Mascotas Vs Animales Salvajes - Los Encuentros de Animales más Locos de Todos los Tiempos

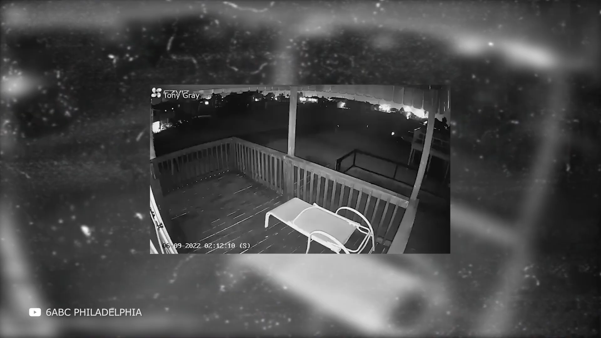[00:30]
Hubo una batalla entre un gato y un coyote en el porche delantero.
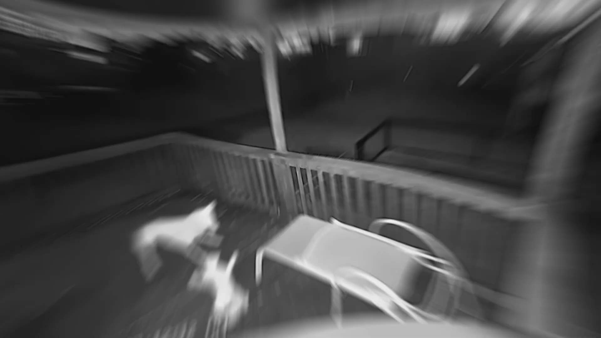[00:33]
Esto ocurrió en un momento en el que los coyotes han invadido muchos suburbios de Texas.
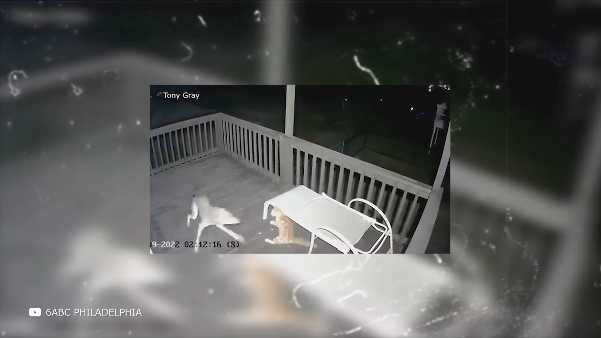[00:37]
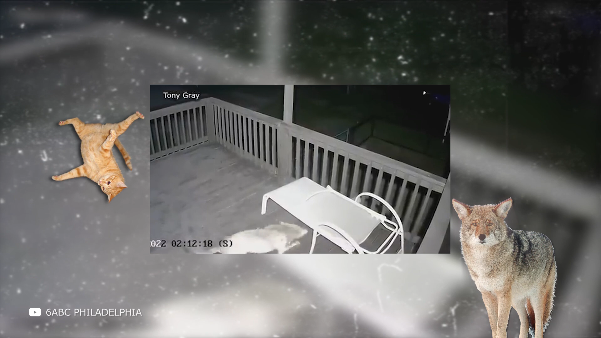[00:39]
El gato es claramente inferior en tamaño al depredador salvaje, pero no tiene intención de rendirse.
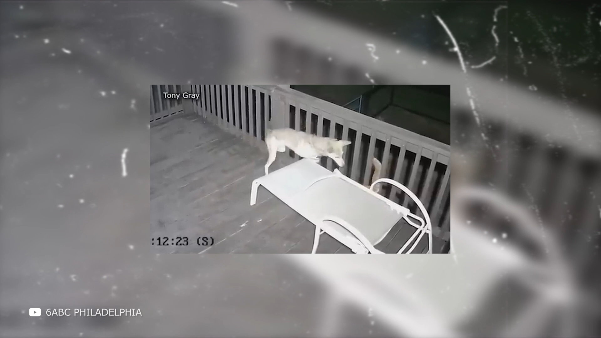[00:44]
Se da cuenta de que entrar en combate directo no es una opción, así que intenta ser más astuto que el coyote y se esconde. El coyote lucha para atraparlo y cuando se retira el gato sale e intenta asustar al coyote, pero es inútil. Y finalmente, el coyote empieza a empujar cada vez más fuerte, y parece que está a punto de masacrar al gato. Así es, podía ocurrir en cualquier momento.
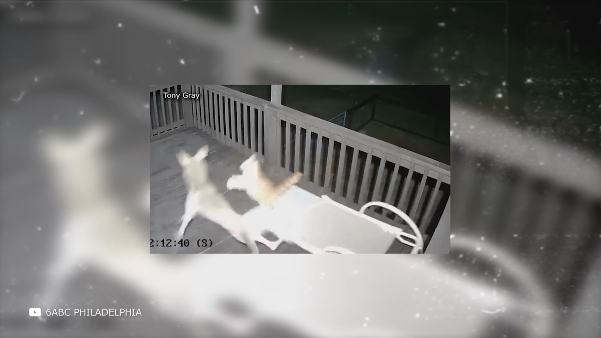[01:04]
Entonces, la mascota intentó esconderse más arriba y trepó por la viga bajo el toldo. Los coyotes no pueden trepar, así que el gato está a salvo allí. Pero ¿cuánto tiempo? Al fin y al cabo, no hay nada que lo apoyase.
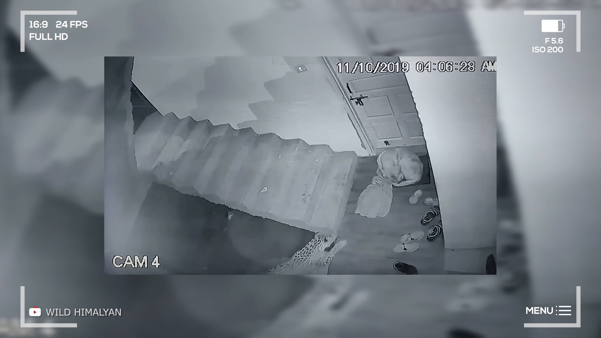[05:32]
Un perro está durmiendo y un leopardo se le acerca sigilosamente. Es increíble lo silencioso y cuidadoso que es el gran felino. Se acercó cautelosamente al perro con sus suaves patas y se puso justo a su lado. El perro no lo oyó ni lo olió. El leopardo permaneció junto al perro durante tres minutos. Examinó a su presa durante mucho tiempo. Y en cuanto el perro se despertó, lo atacó al instante. El leopardo agarró al perro con mucha fuerza y no iba a soltarlo.